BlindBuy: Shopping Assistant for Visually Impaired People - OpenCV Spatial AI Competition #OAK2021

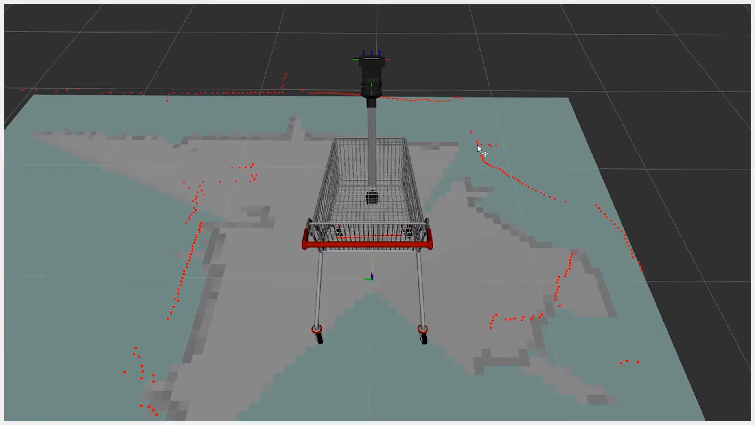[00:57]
The first step is to create a map of the supermarket.
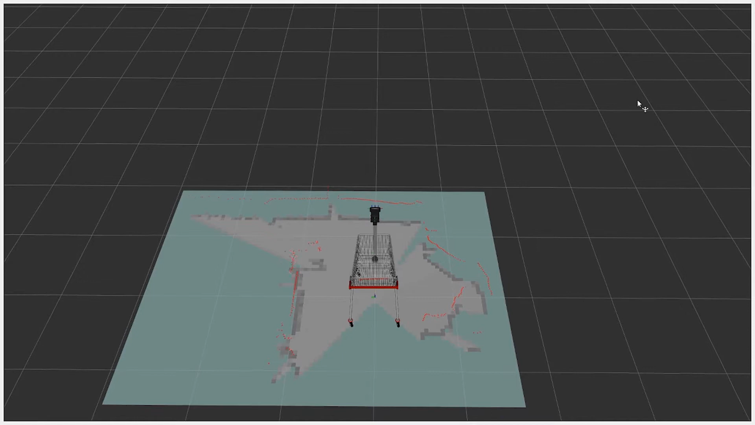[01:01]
We use a LiDAR located in the bottom part of the shopping cart to detect the distance to the obstacles.
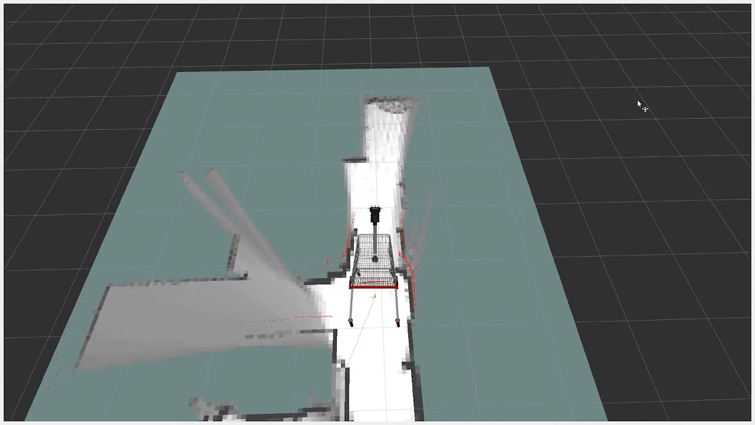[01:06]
We use SLAM algorithms to simultaneously create a map and do localization.
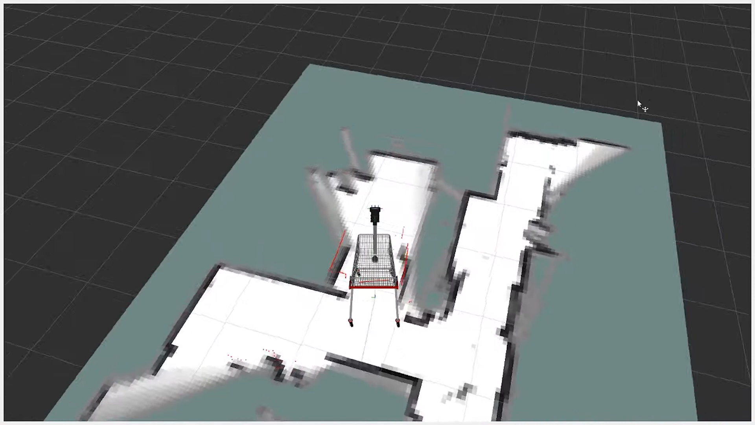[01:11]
Moving the shopping cart through the different corridors of the store updates the map and increases the accuracy.
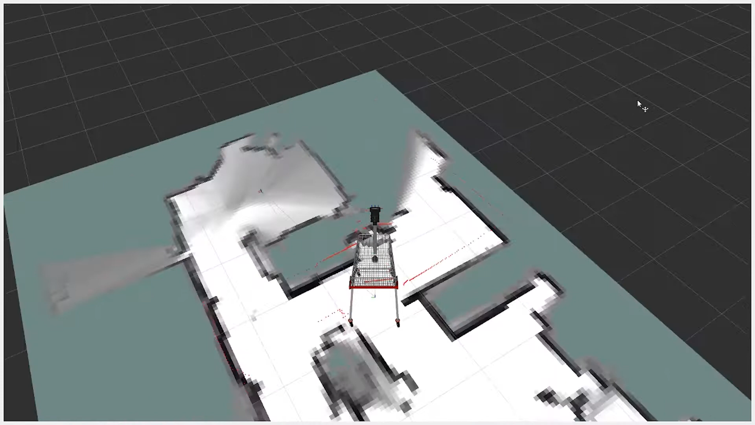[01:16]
This example shows the mapping of a small house,
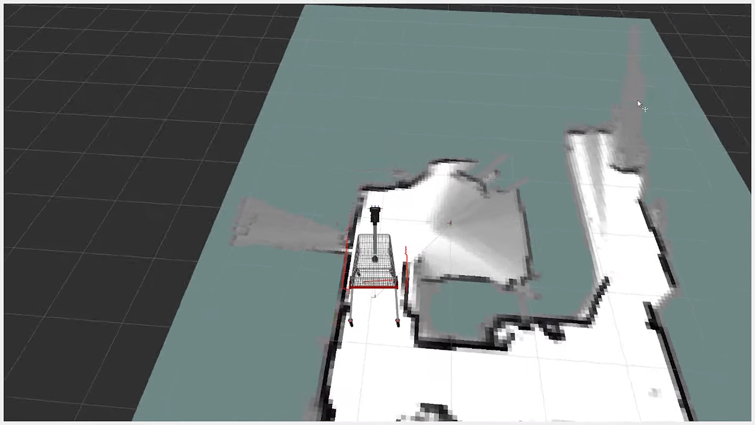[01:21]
but this procedure would be accomplished in a similar way in a supermarket. When the map is completed, we need to detect all the products from the shelves.
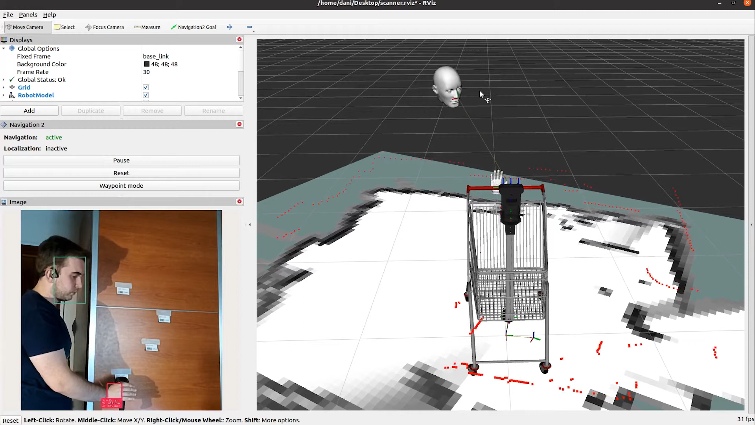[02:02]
and the camera captures the position of the hand with respect to the origin of the map previously created. The ID of the product and its position is storing a database.
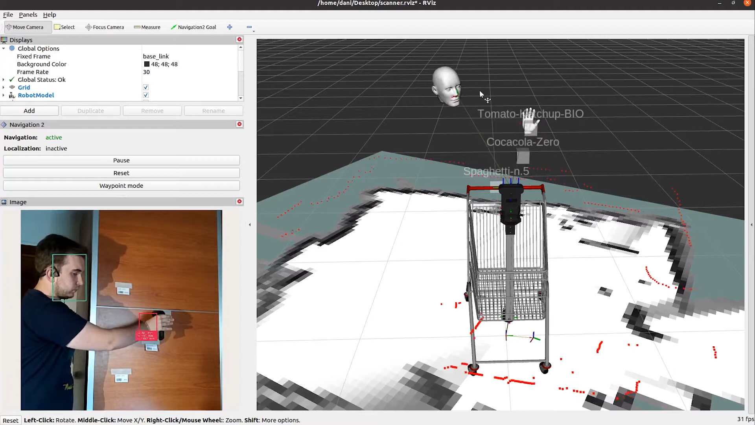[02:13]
The employee can scan the barcode from the label on the shelf or directly from the product.
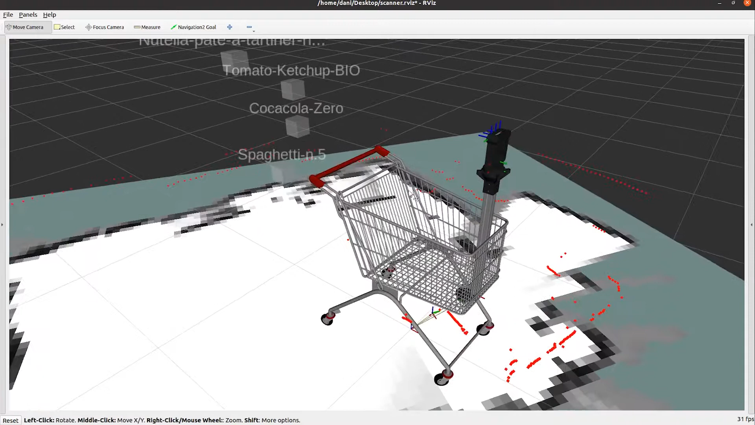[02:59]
Then, using the death image from the camera, we obtain the 3D position of the label and store it in the database.
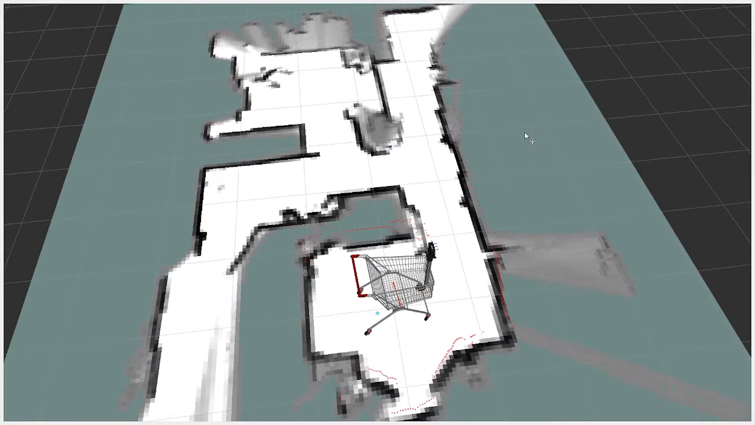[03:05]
With the map created and all products localized, the device is ready to be used by visually impaired people.
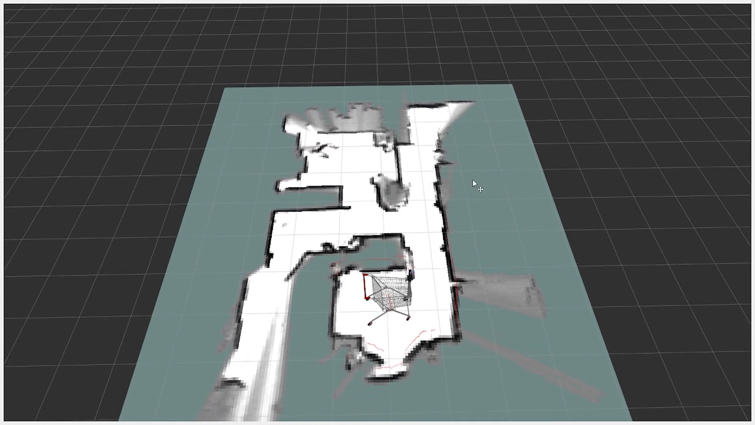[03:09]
In this example, we loaded a bunch of products in a random location, simulating the shelf from a real environment.
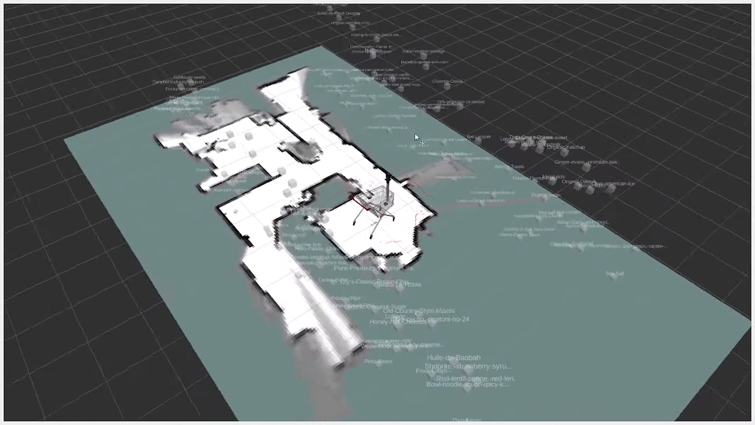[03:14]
To use the shopping cart, the user wears bone conduction headphones to communicate with the system using speech recognition and a text-to-speech interface.
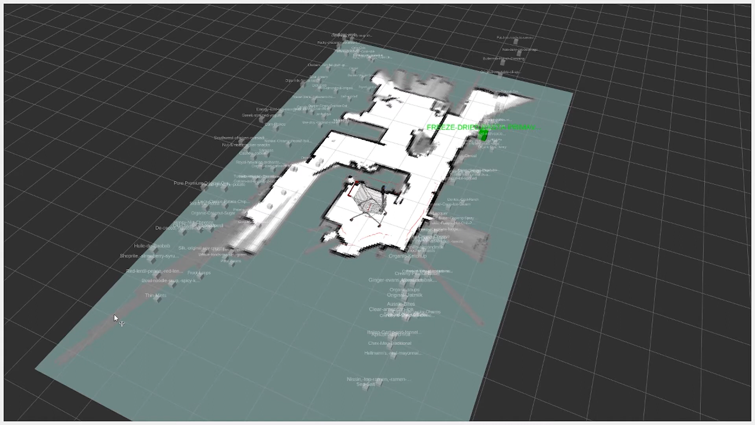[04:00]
The user is able to search for something generic, or be specific, and find a product by saying its name and value. A more refined search gives a faster result, but it's also possible to find products by their category or ingredients. For example, simply saying drinks or milk.
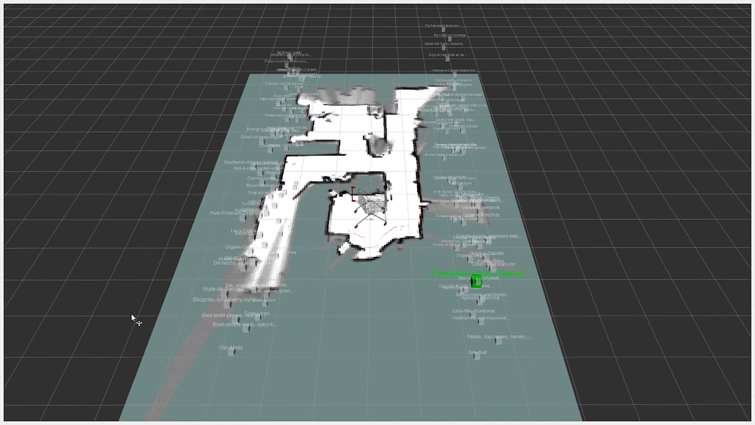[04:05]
Cornflakes, Kellogg's 28 grams to 8 meters.
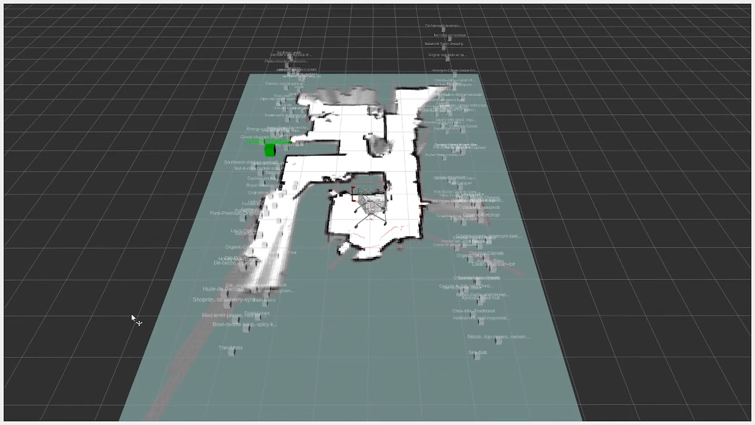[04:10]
Do you want to go to the product? Yes. Navigation started.
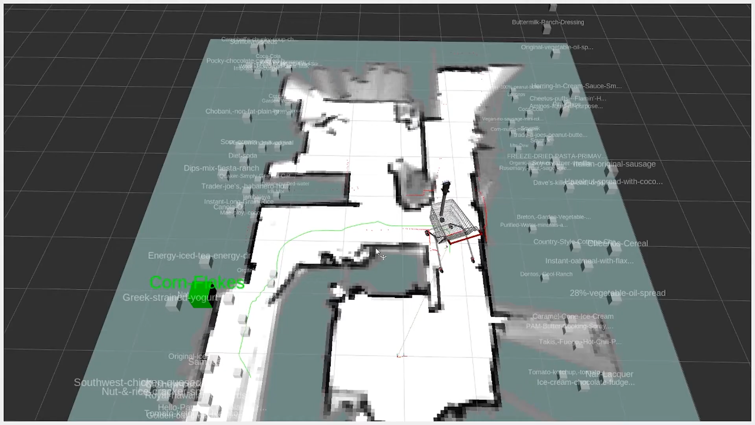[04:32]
When the navigation starts, the shopping cart can autonomously navigate to the product position, or assist the user with sound commands to reach the product.
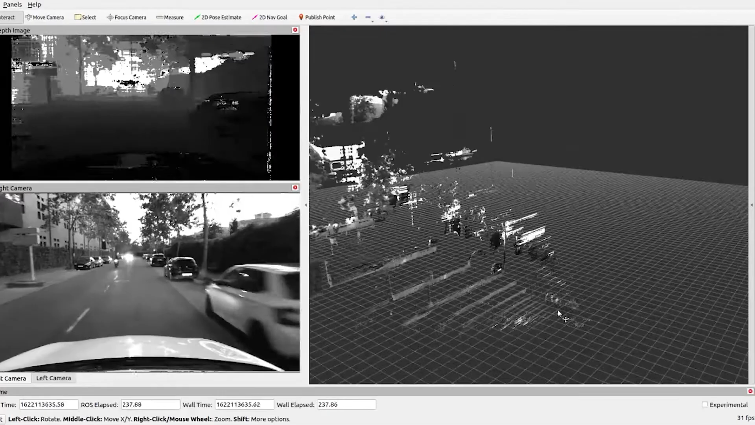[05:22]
we use the depth image from the OT camera to create a point cloud from the front of the shopping cart, detecting obstacles that the LiDAR, due to its planar limitations, could miss.
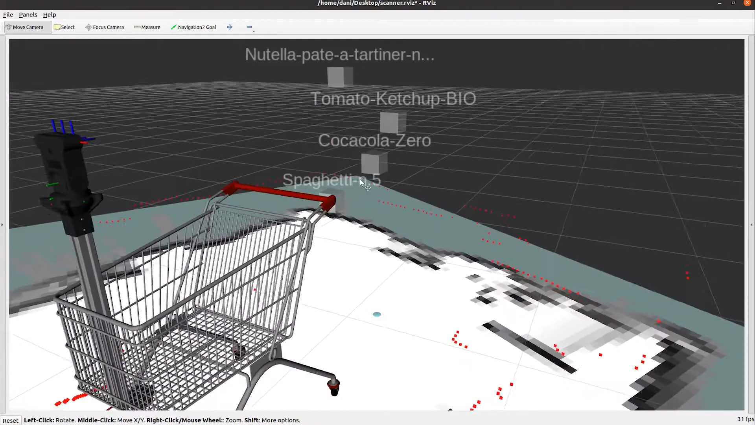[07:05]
We use the position of the product, storing the data piles while creating the map. The head and the hand are detected by using the camera.